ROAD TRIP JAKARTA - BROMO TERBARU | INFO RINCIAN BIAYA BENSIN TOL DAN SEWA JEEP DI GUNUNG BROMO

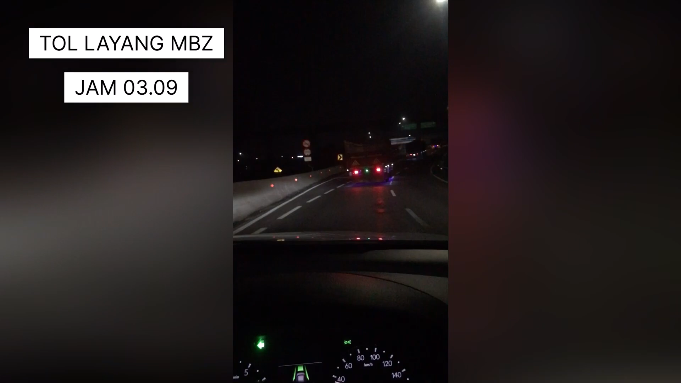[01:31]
Nah, di jam 3 lewat 9 kita udah masuk di pintu tol layang MBJT ya. Ini kita masuk nih. Jadi enggak lewat jalur bawah, kita langsung aja lewat jalur atas biar langsung bablas.
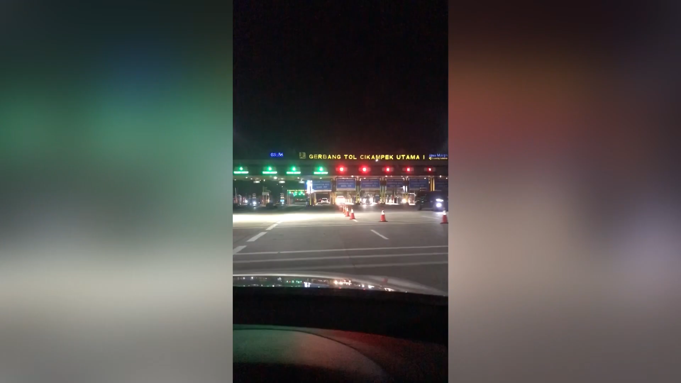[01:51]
Nah, jam 3 lewat 50 kita udah sampai di gerbang tol Cikampek Utama.
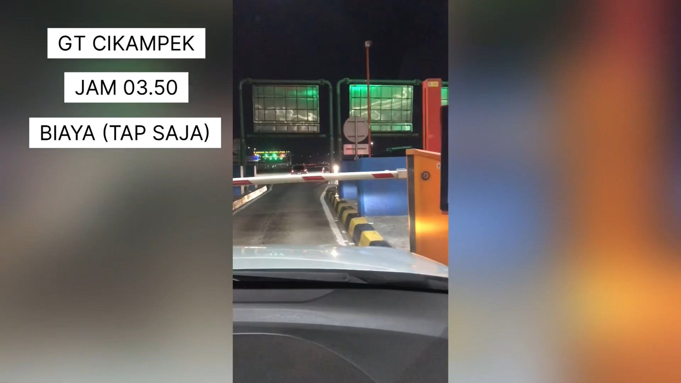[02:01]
Nah, ini nggak ada biaya ya, jadi langsung tap aja seperti ini.
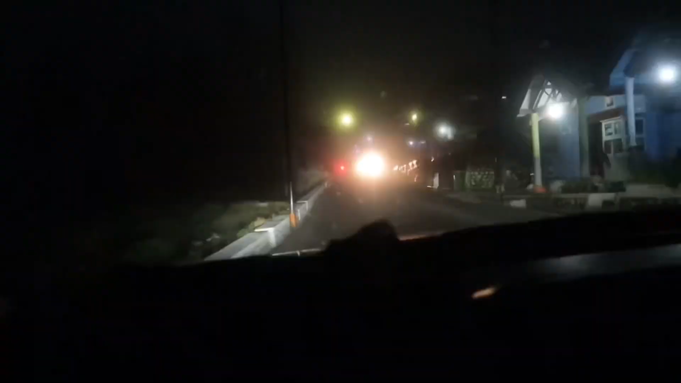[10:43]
Nah, ini di jam 18 ataupun jam 6. Ini kondisinya berkabut banget.
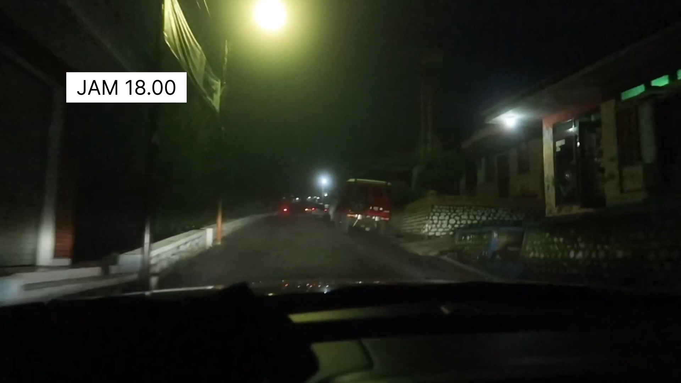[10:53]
Pandangan itu pokoknya jarak pandang terbatas ya.
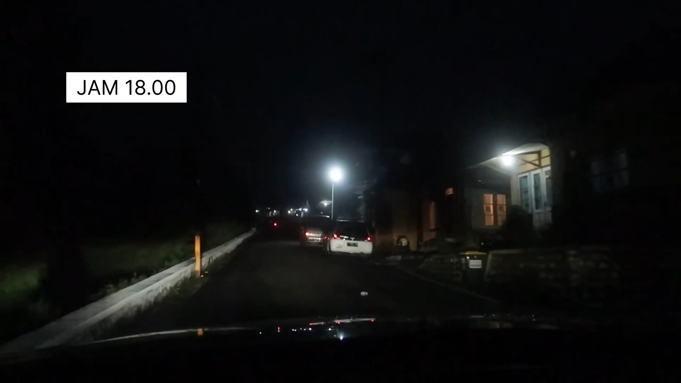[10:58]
Jadi kondisinya udah curam juga. Ini curam banget, jujur aja.
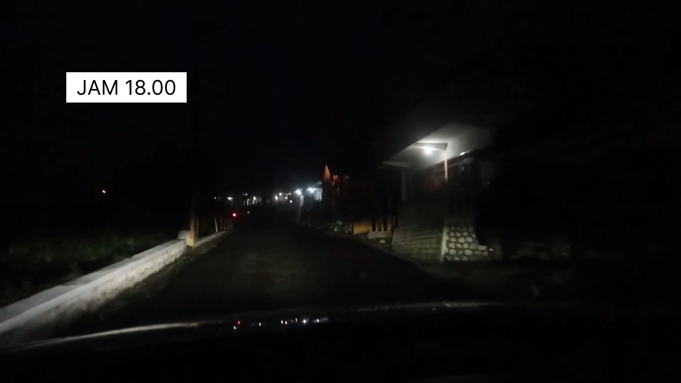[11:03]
Nah, ini adalah bagian yang mengerikannya ya. Jadi gue salah ambil jalan, harusnya gue ke kiri, ini gue lurus.
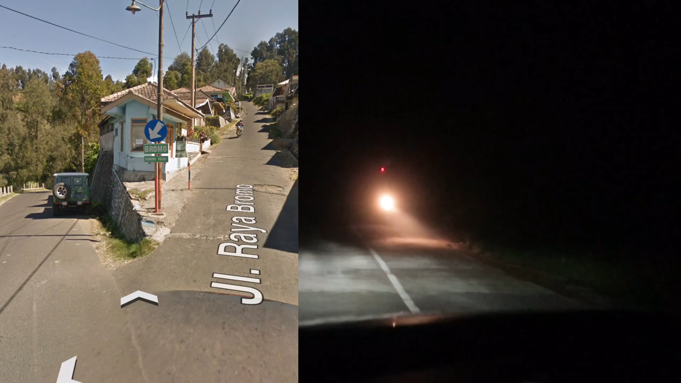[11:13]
Harusnya lewat Saruni Point. Nah, ini adalah jalur turun dari Bromo. Kondisinya mobil gue matic, dan ini kondisinya udah low,
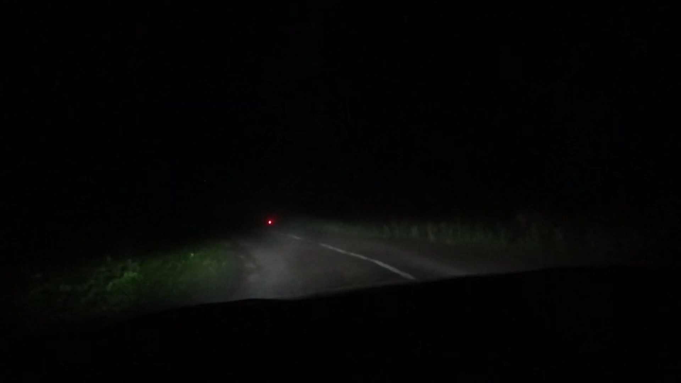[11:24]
gigi low, dan gue udah full gas. Nah, ini barang-barang udah berjatuhan. Keluarga gue udah panik juga. Pokoknya ini pengalaman yang menegangkan dan dilibas oleh Honda BRV. Jadi dengan se-ekstrim ini pun dia berhasil lolos dengan alhamdulillah selamat.